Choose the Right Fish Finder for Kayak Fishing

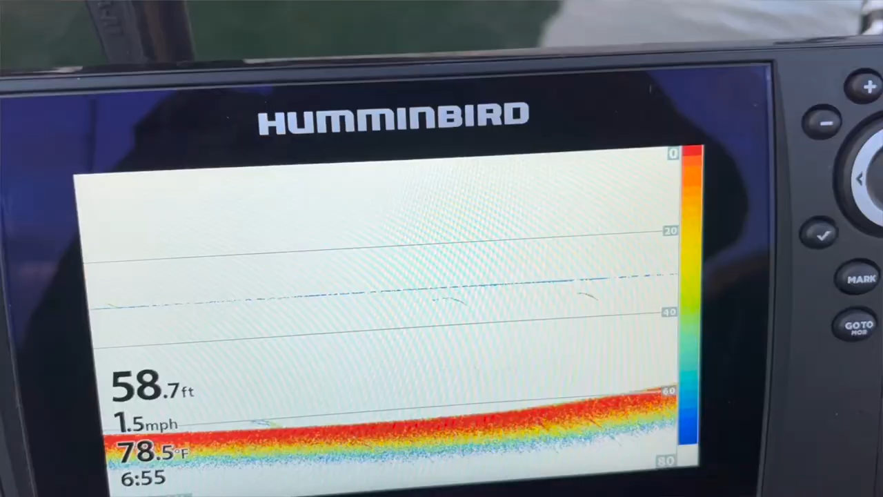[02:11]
On screen: depth 58.7 ft, water 78.5°F, speed 1.5 mph
for example here on my hummingbird helix
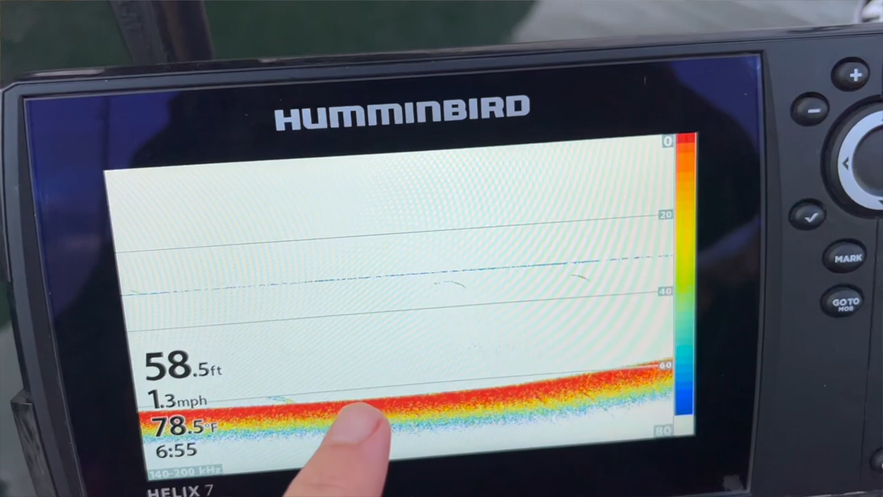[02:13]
On screen: depth 58.5 ft, water 78.5°F, speed 1.3 mph
this is a helix 7 mega down imaging side imaging and sonar and GPS you can see these two marks here these are fish the very typical
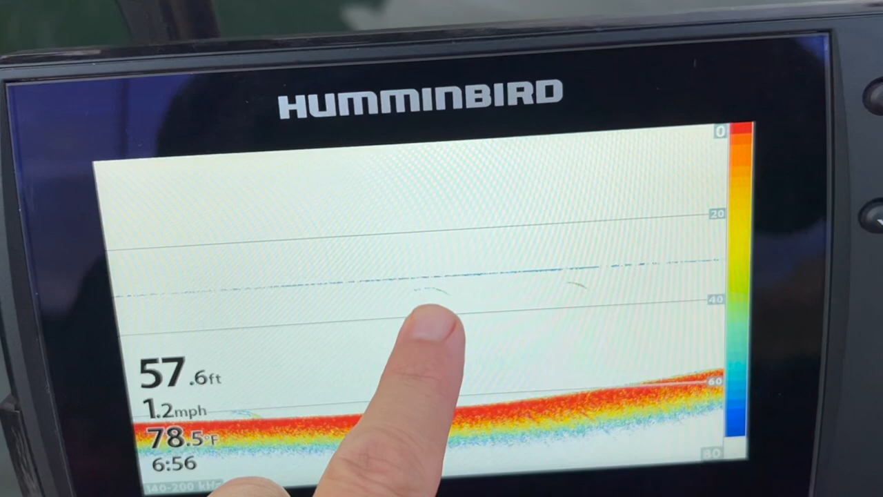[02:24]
On screen: depth 57.6 ft, water 78.5°F, speed 1.2 mph
mark of a fish is this arch right here that's what fish will look like and that's because as they enter the cone they are further away from the kayak as they get closer to the cone as you go over the top of them
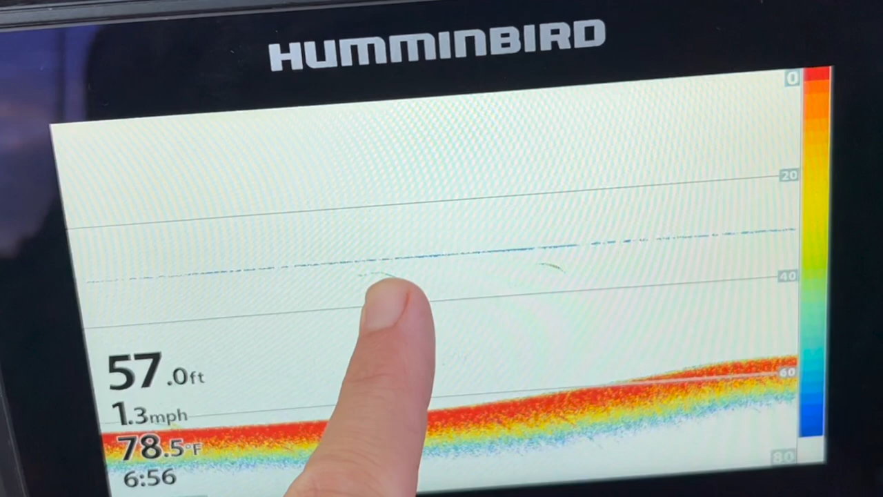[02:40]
On screen: depth 57.0 ft, water 78.5°F, speed 1.3 mph
the distance between the transducer and the fish is closer and then as you pass
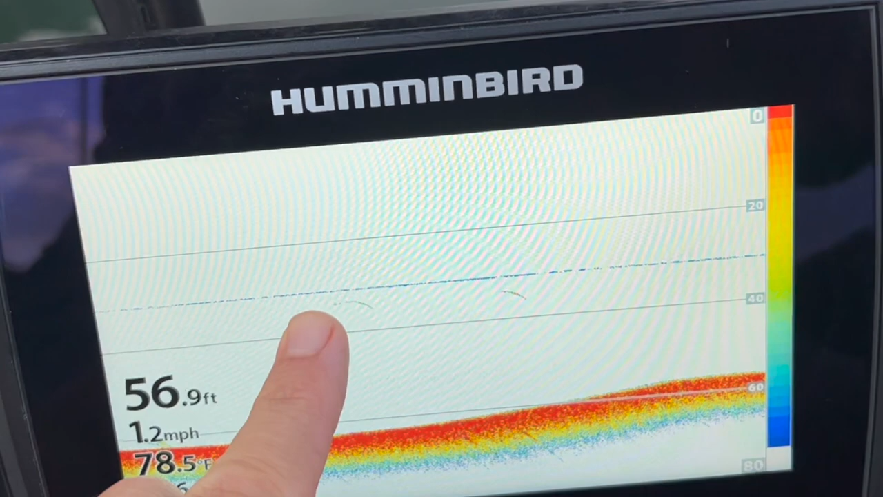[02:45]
On screen: depth 56.9 ft, speed 1.2 mph
over them of course you're getting further away so that's what creates the characteristic arch this
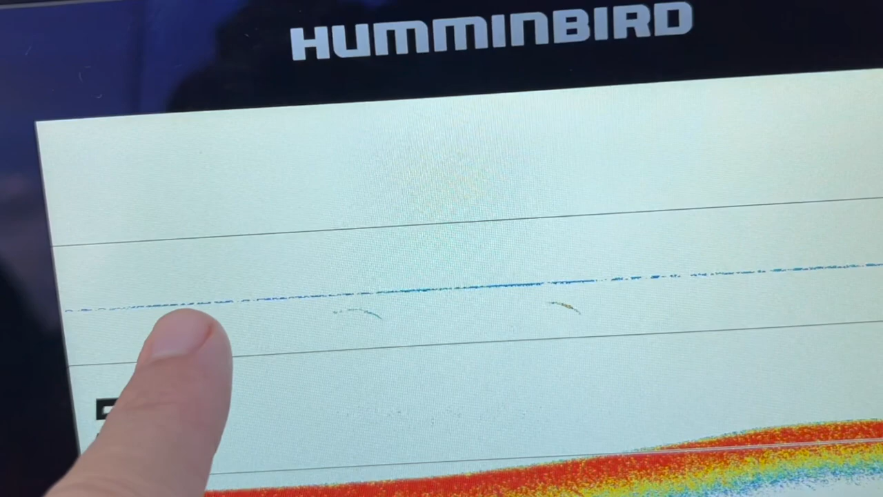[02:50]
line here is my downrigger ball and what's
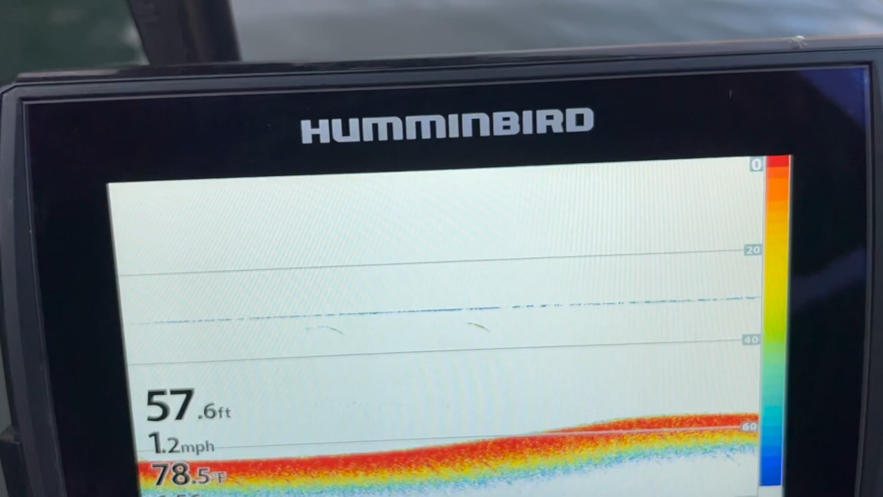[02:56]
On screen: depth 57.6 ft, water 78.5°F, speed 1.2 mph
really interesting is if you fish in freshwater systems lakes
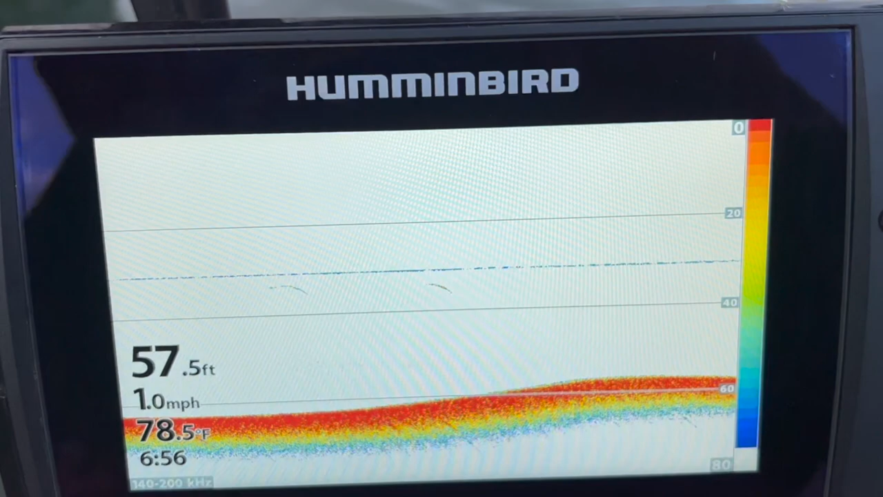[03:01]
On screen: depth 57.5 ft, water 78.5°F, speed 1.0 mph
will stratify in the summertime and you can actually push up the sensitivity and that will reveal this stratification right here so this is the cold dense water down on the bottom of the lake and this is
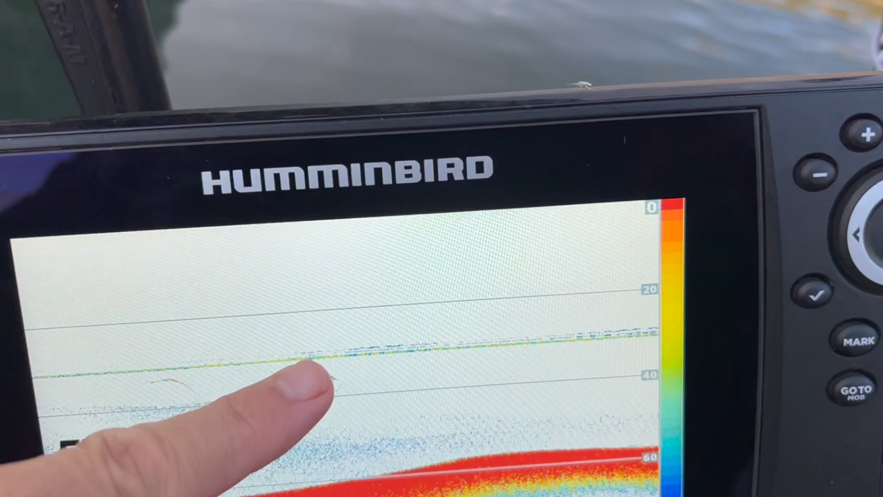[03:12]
the warmer water sitting on top of it now traditional sonar sometimes you'll hear it referred to as 2d or chirp or something
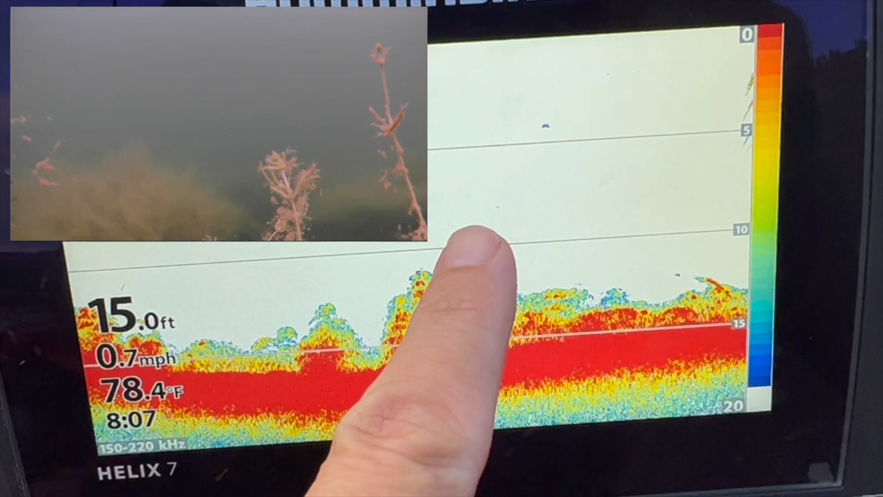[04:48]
On screen: depth 15.0 ft, water 78.4°F, speed 0.7 mph
wouldn't give me a and mud would give me a soft green reflection and
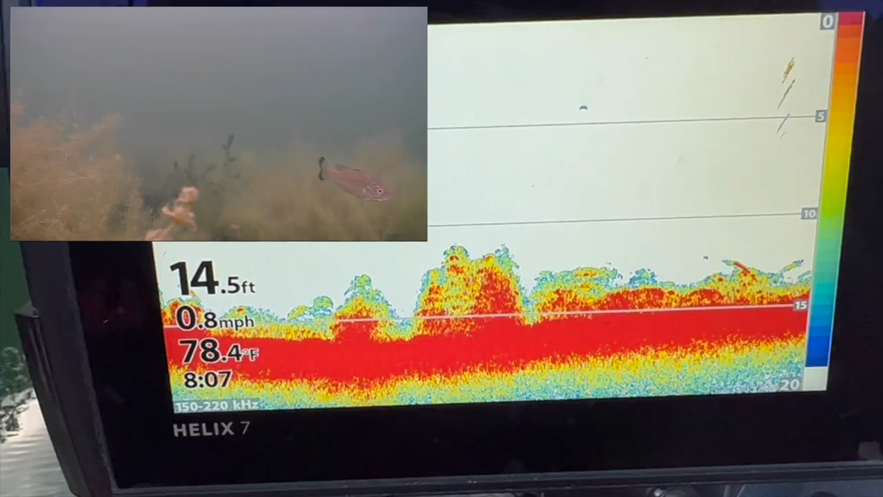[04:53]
On screen: depth 14.5 ft, water 78.4°F, speed 0.8 mph
the
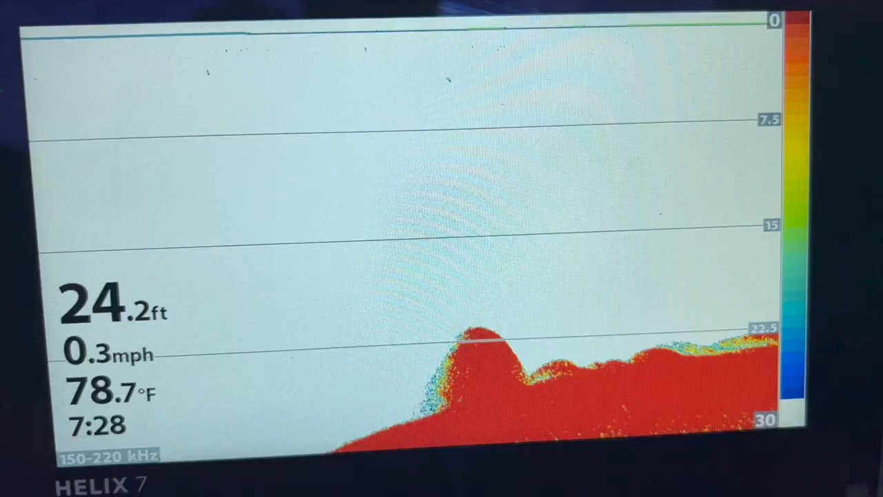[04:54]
On screen: depth 24.2 ft, water 78.7°F, speed 0.3 mph
things like rock and gravel are going to give me that that hard
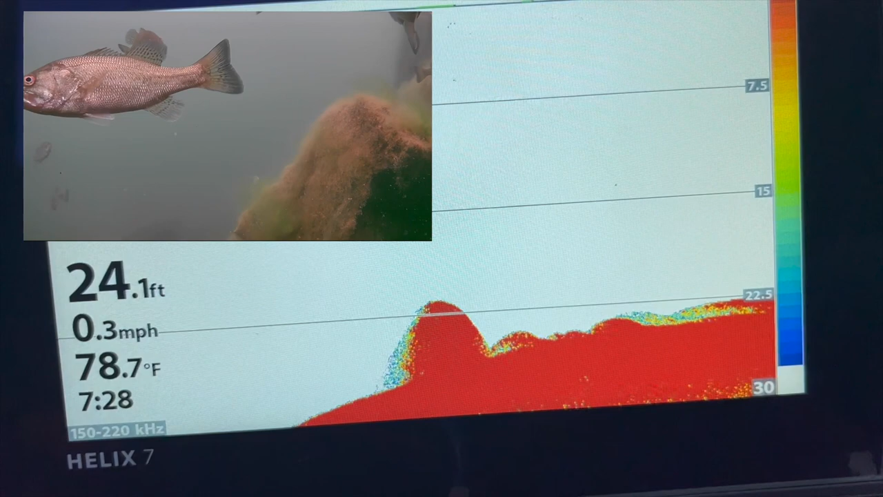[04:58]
On screen: depth 24.1 ft, water 78.7°F, speed 0.3 mph
red reflection now for someone like me